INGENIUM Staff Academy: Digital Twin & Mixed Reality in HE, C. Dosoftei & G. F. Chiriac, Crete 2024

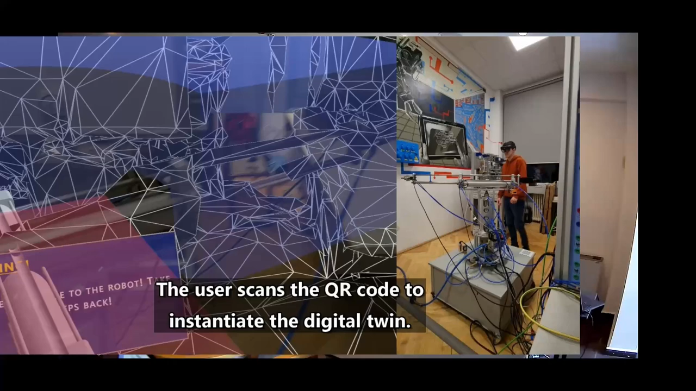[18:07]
As you can see, the digital twin overlaps the real robot, but they are not in the same position.
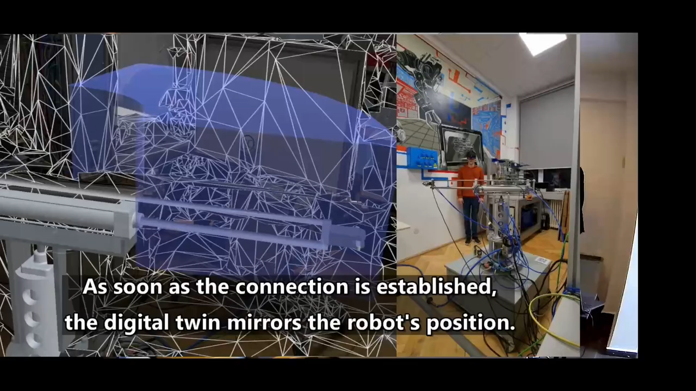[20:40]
Yes, the digital twin mirrors the robot's position.
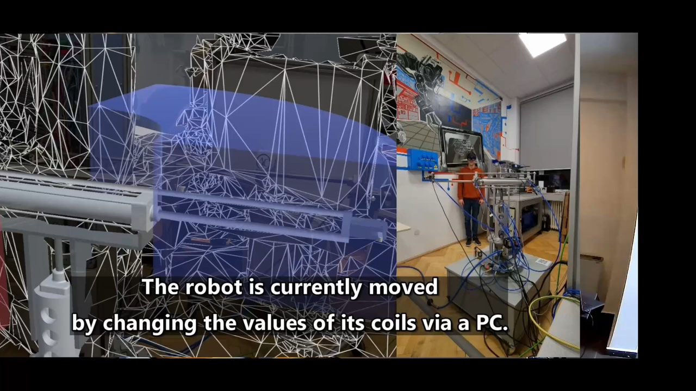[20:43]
Right now, as you can see, the user does nothing, okay? He's just standing there, and someone controls the robot,
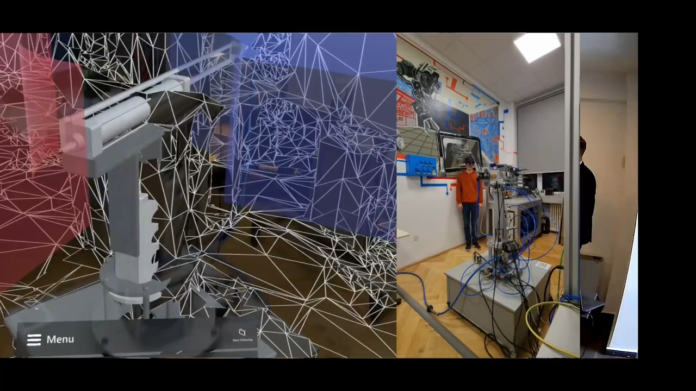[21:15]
And right now, see nothing happens for the user.
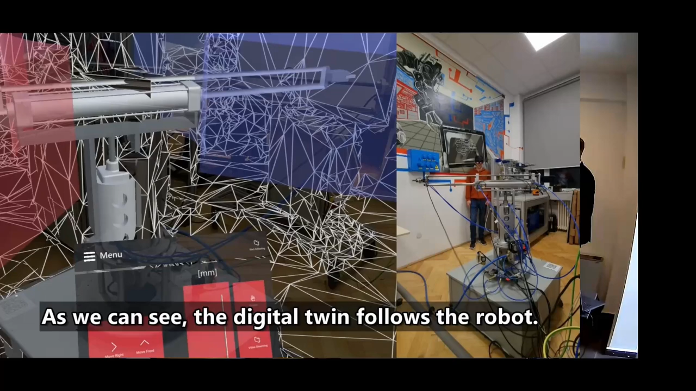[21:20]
And I move to the right. You can see also the updates on the menu.
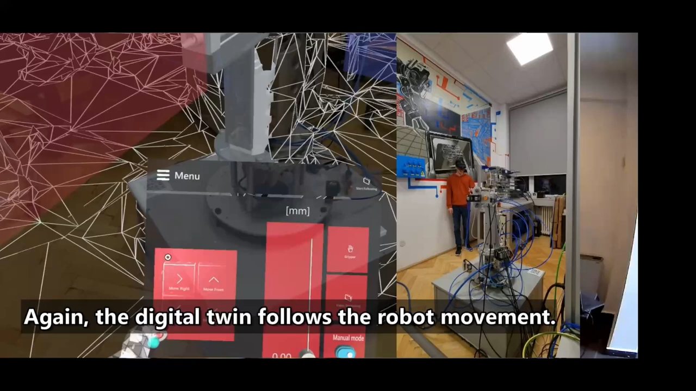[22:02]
As you could see, the digital twin imitates the moves. Let's say the real robot imitates the moves, okay, because we control the digital twin,
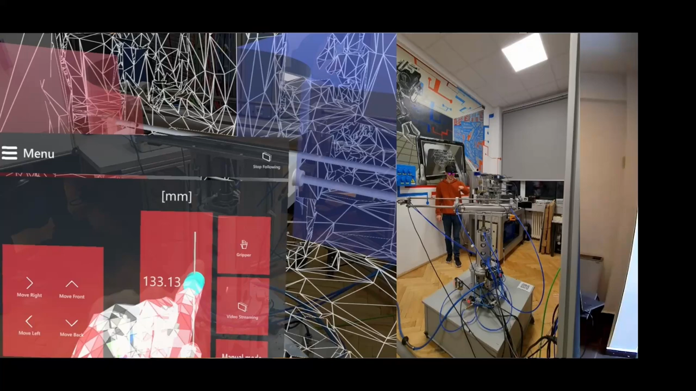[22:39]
how the user modifies the height of the robot using also the menu.
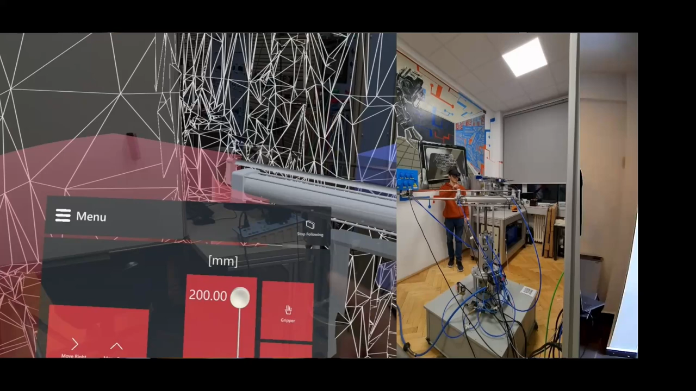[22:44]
And the same thing, okay, the real robot imitates the or mirrors the digital twin movement.
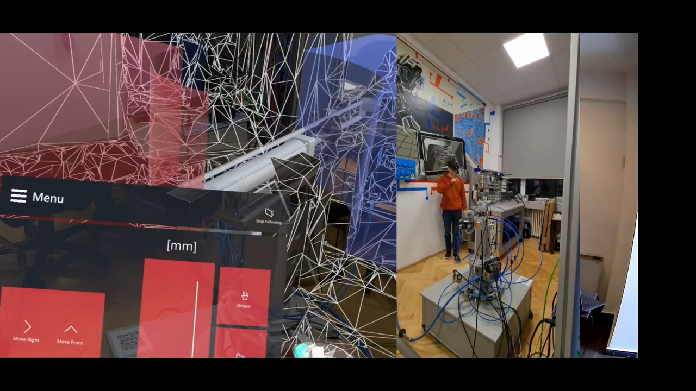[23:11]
we action the gripper, okay? And
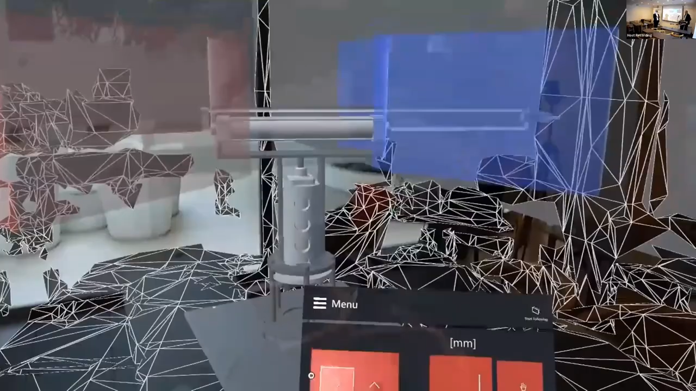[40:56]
Okay, you can see the digital replica of the pneumatic robot.
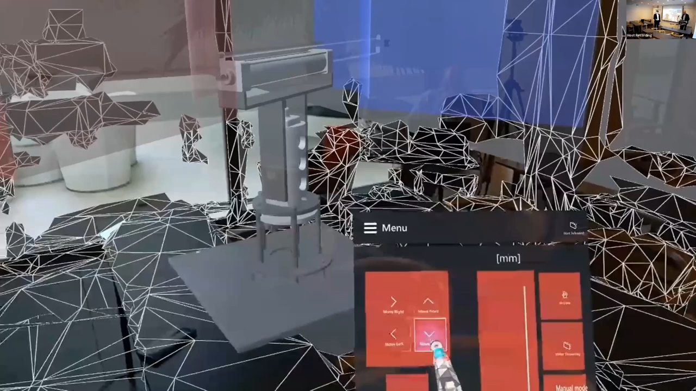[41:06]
it is moving by my colleagues
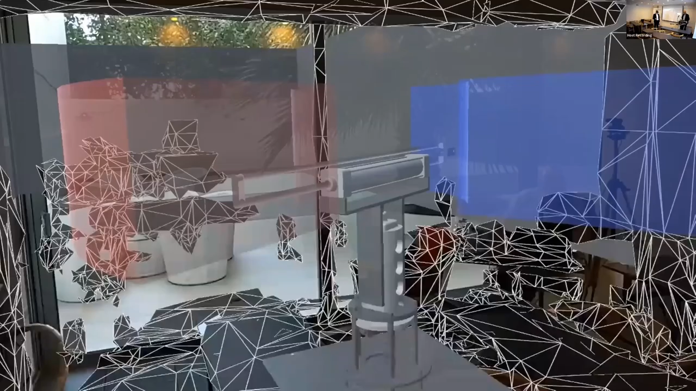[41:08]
through pushing the digital twin from the holographic.
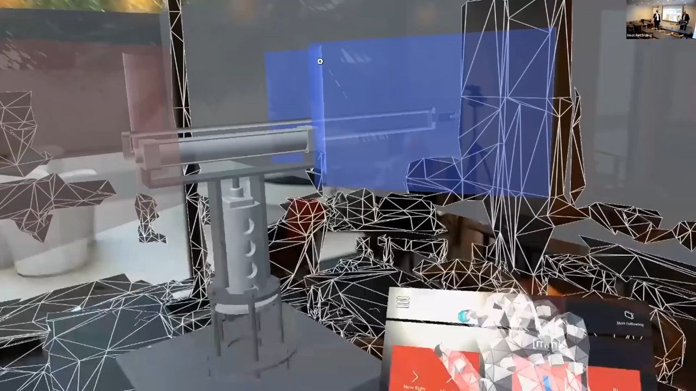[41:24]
There are simple moving for different cylinder.